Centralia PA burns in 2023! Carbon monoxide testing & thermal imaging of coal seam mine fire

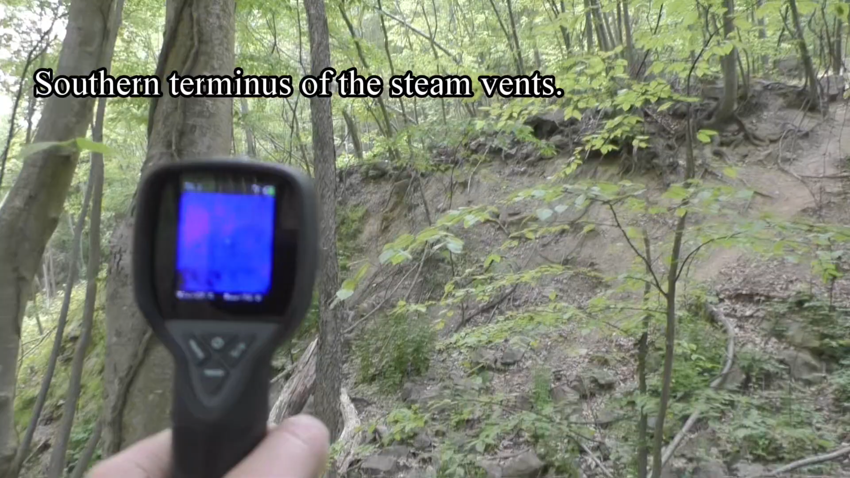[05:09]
There's a path over there. I don't recognize that from last year. I wonder where that goes. We're going to find out. Let's go check it out.
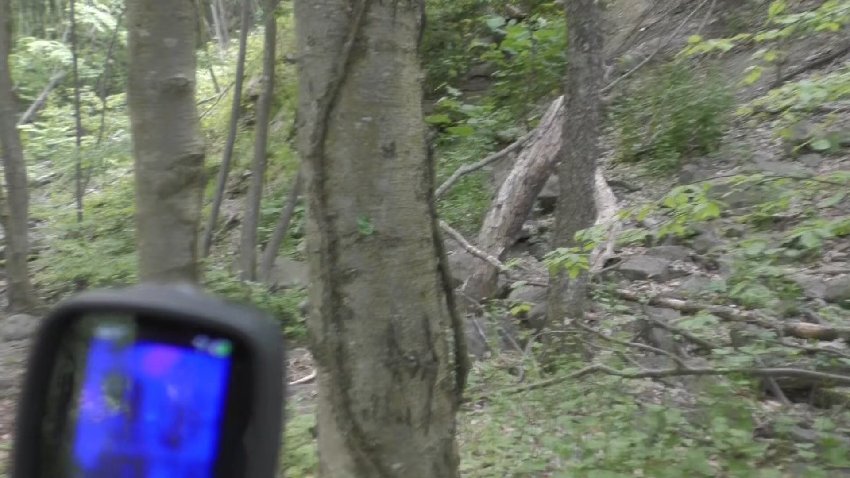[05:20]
All right. There's a hot spot right there.
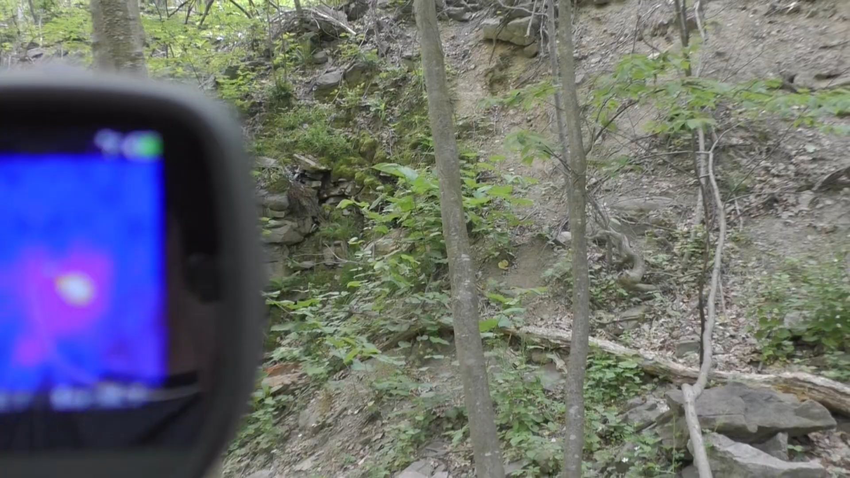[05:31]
Let's get a little closer. Yeah.
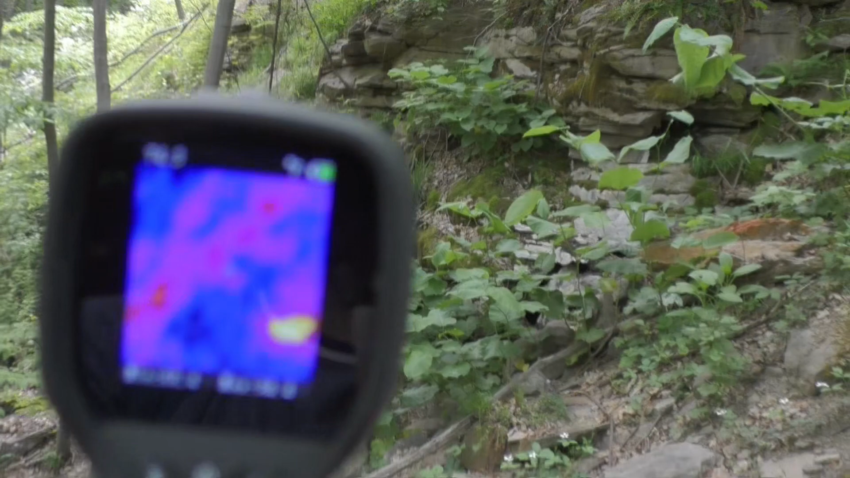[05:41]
It's pretty warm down there. Some warm spots. We're going to go right over there and see if there's any hot spots.
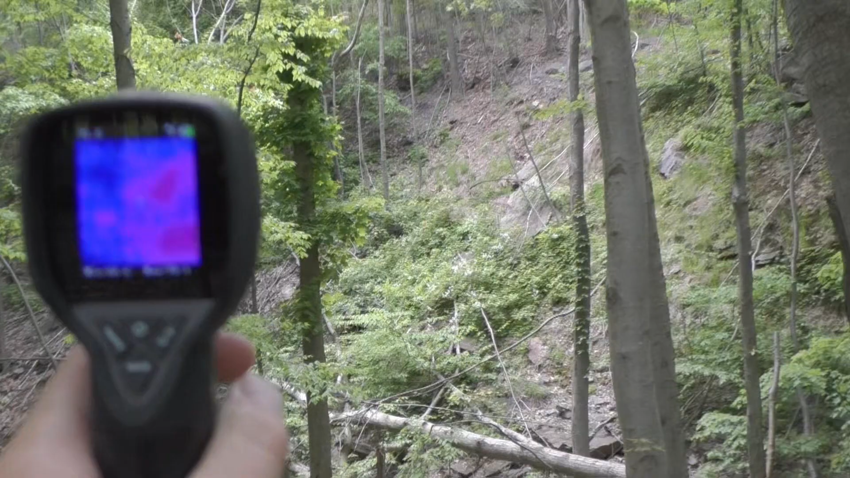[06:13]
Yep. Those are the hot spots from before. All right. There's a couple over here. Not much.
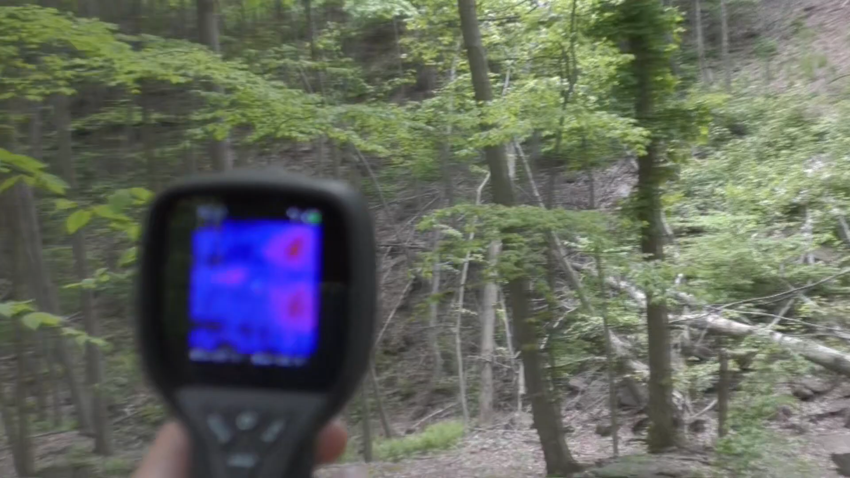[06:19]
So let's move on a little farther. Okay. Now, let's see what we've got here.
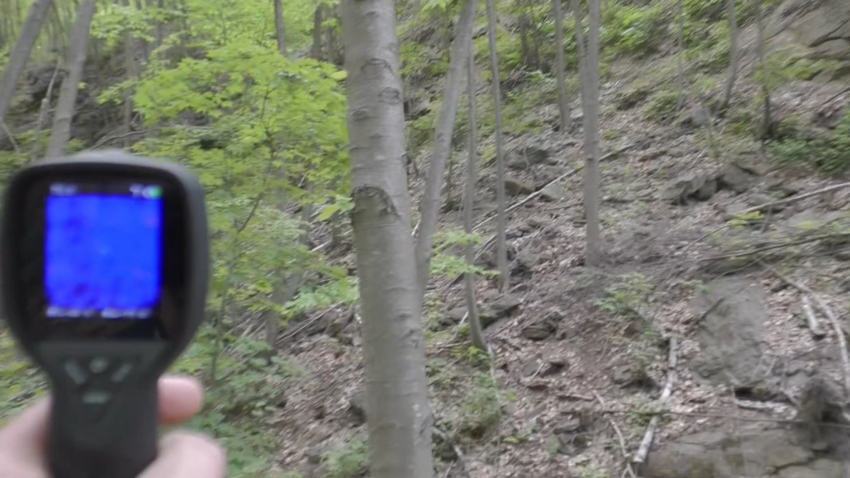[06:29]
Well, we know it's not spreading south, so I don't see anything.
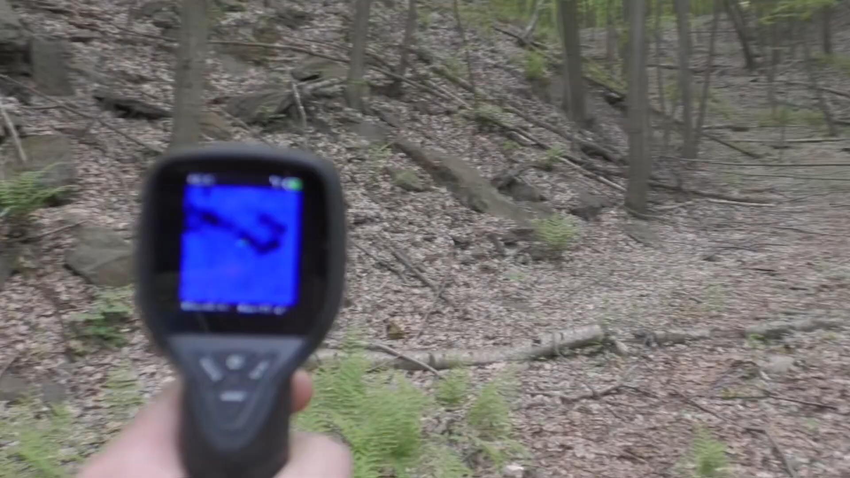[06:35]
Nothing. Just came from over there.
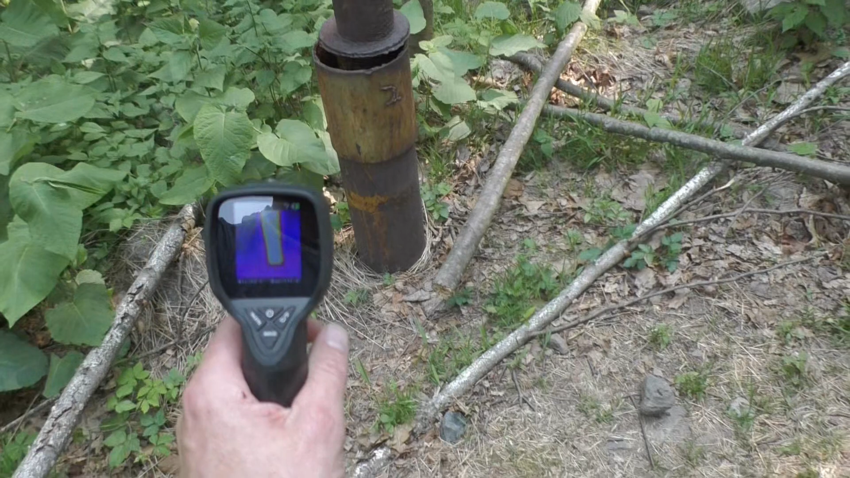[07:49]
There's steam coming out of there.
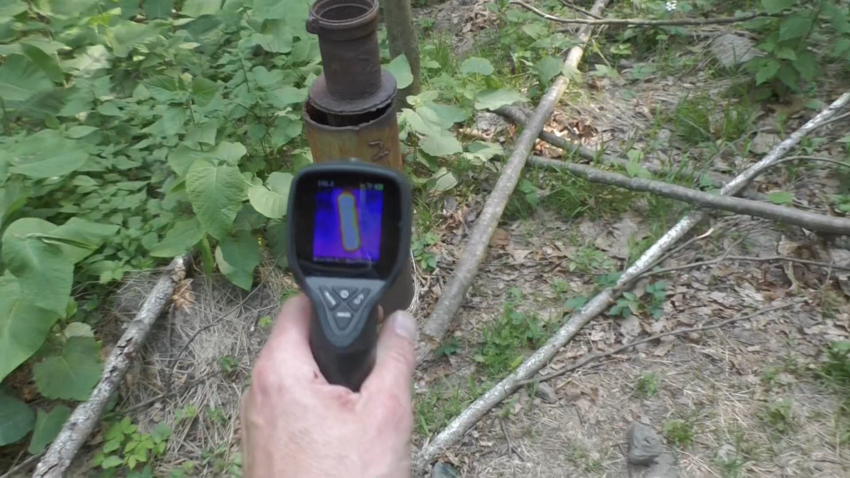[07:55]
Let's see if there's anything on the side.
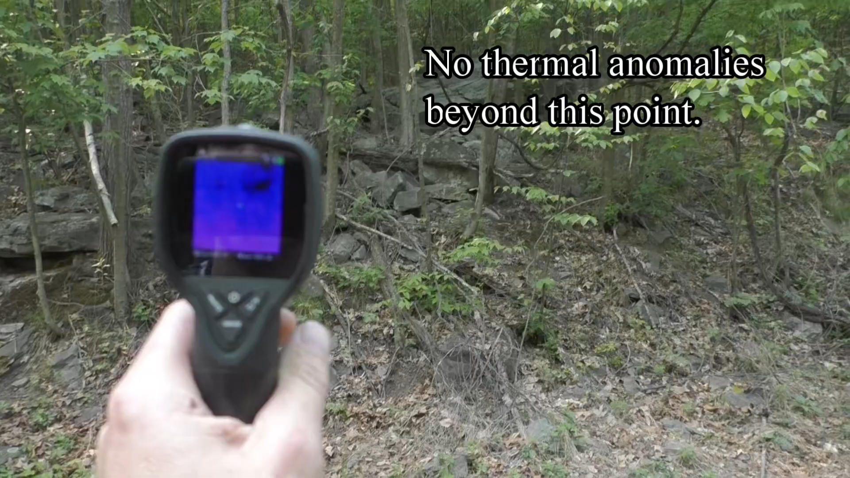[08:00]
I don't see much.
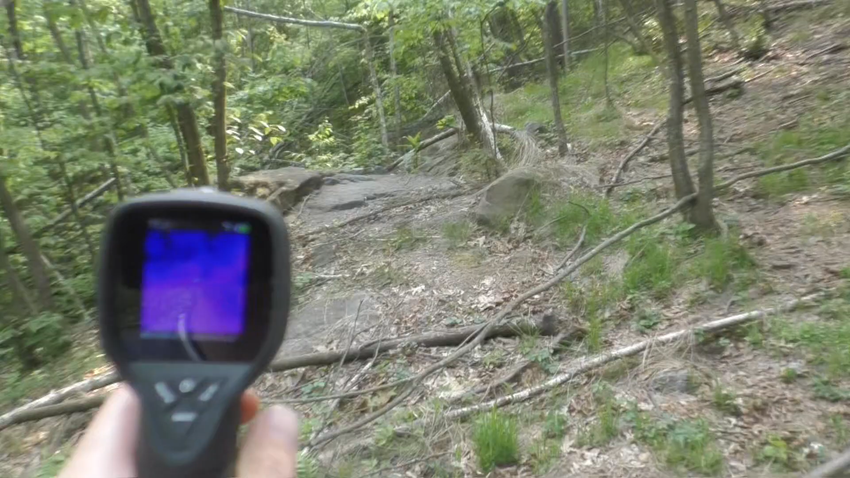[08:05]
Looks like all the activity is concentrated right below here and down in that area.